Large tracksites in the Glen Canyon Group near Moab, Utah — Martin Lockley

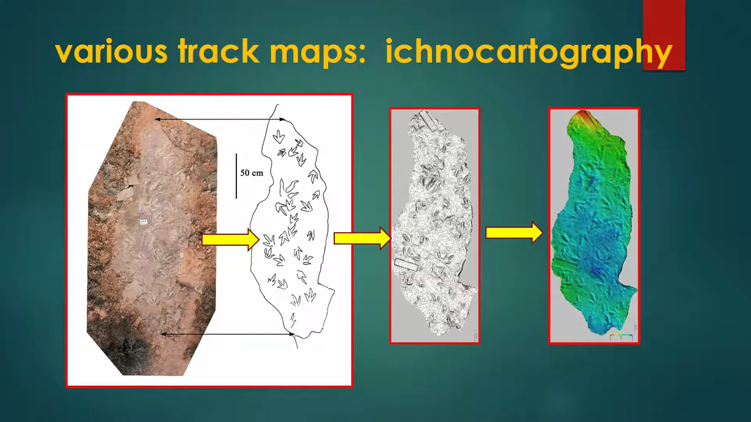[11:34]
ichnocartography, which I think is just another way of saying making maps of tracks. But here's a photogrammetric image of this surface, and here's the sort of psychedelic, you know, colored version, which allows us to measure depth and so forth. This is a little closer view of that same surface, just to show the kind of detail that you can get, and you can, between having images of this
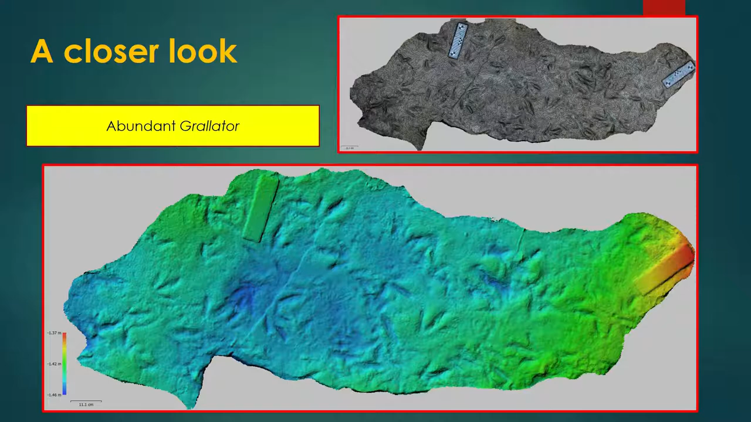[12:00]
and you're measuring directly, you can get measurements off this, or you can have this in your hand when you go back in the field and measure the individual tracks.